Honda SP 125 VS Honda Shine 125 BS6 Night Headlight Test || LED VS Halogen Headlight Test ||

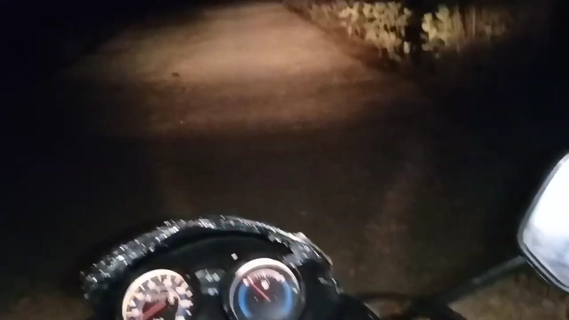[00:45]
जोकि यहां पर एक छोटा सा रोड है दोस्तो libro कि
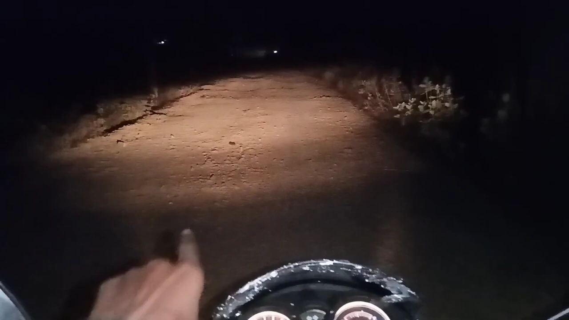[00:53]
वीह काफी और आप
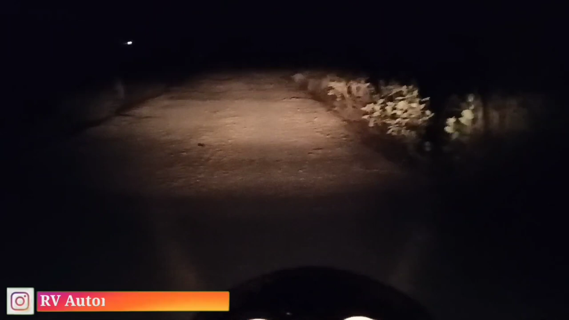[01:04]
लोग अच्छी तरीके अपर कवर किया है वहां तक आगे तक भी cover किया है एंड इसकी visibility भी काफी अच्छी है एंड इस इक साथ मैं इस बाइक को high beam पर करता हूँ आप लोग देख सकते हैं
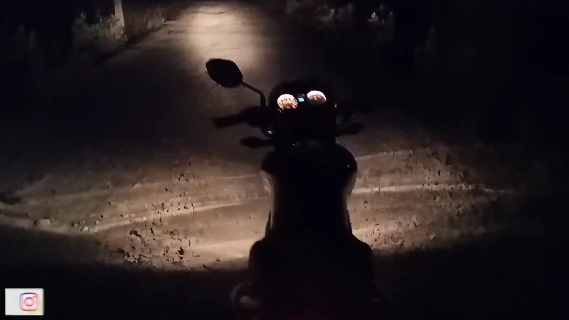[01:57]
low beam काफी जदा अच्छा लगा आप लोग यहाँ पर पीछे से भी देख सकते हैं तो अब हम लोग देख लेते हैं कि
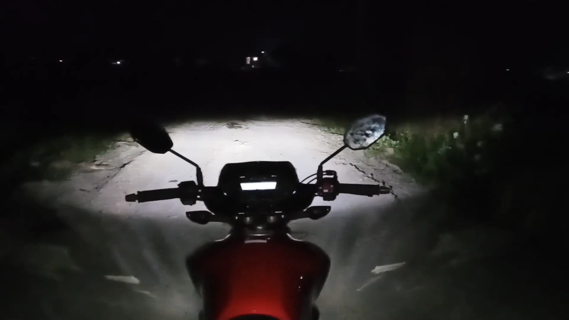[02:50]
काफी अच्छी तरीके से यहाँ पर cover किया है और आगे आप लोग को मैं इस बाइक का high beam भी दिखाने वाला हूँ तो चलिए हम लोग करते हैं इस बाइक को high
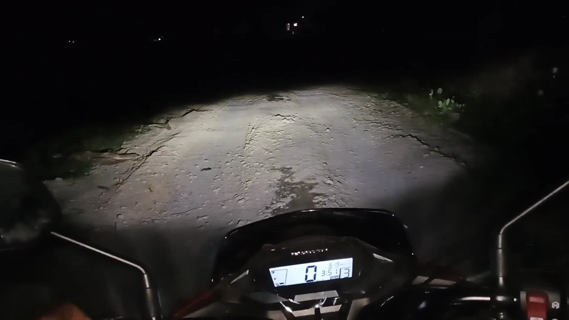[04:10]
और मैं आप लोग को एक बार फिर से दिखा देता हूँ low beam और high beam तो यह रही दोस्तो low beam और high beam तो आप लोग डिफ्रेंस देख सकते हैं कितना ज़्यादा है low beam और high beam के अंदर low beam के अंदर काफी यहाँ पर नीचे light है और high beam करते ही पूरे road
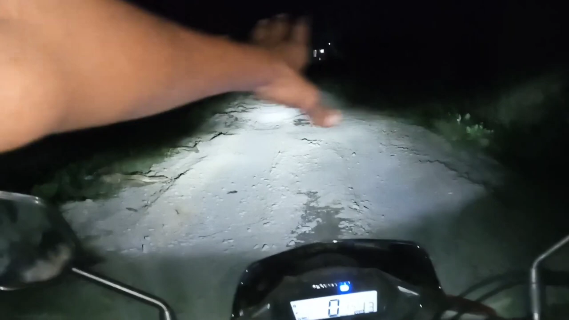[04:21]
को cover कर लेती है तो दोस्तो इस बाइक का जो light है वो काफी यदा bright है काफी यदा deep भी जाता है तो light में मुझे कोई भी issue देखने को नहीं मिला है